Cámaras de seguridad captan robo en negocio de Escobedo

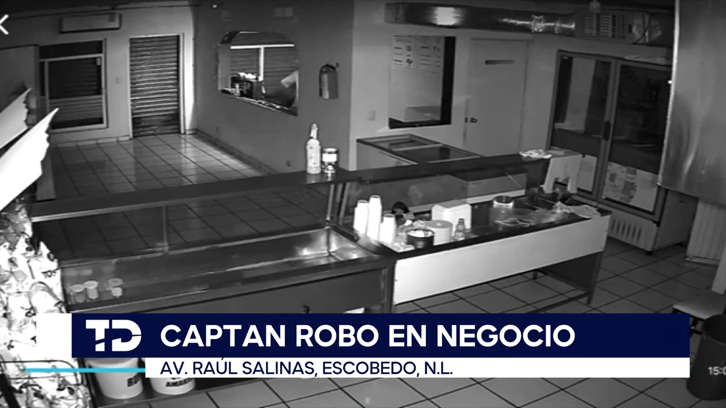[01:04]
Se asoma a un lado, se asoma a otro. Es un hombre joven, vestido de claro. Lleva una sudadera con capucha en color claro, un pantalón. Esos que son cortitos, nada más arriba del tobillo, tenis. Y bueno, una vez que revisa, pues prende la luz porque parece que no encontraba nada por ahí. Y al final ya se da un salto hacia las zonas donde está la caja registradora. Una agilidad tremenda. Y ya va hurgando ahí en la caja registradora, en otros lugares.